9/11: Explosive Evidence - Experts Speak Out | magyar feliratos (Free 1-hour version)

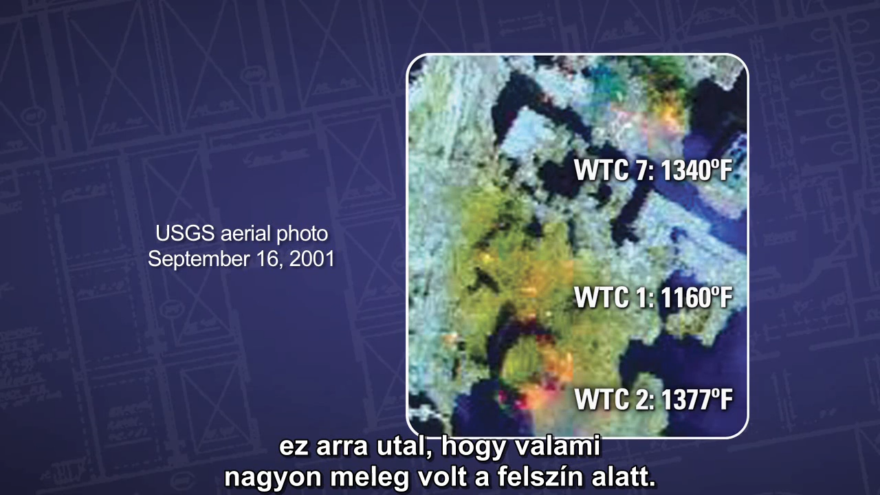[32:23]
indicates that there was something very hot going on below the surface.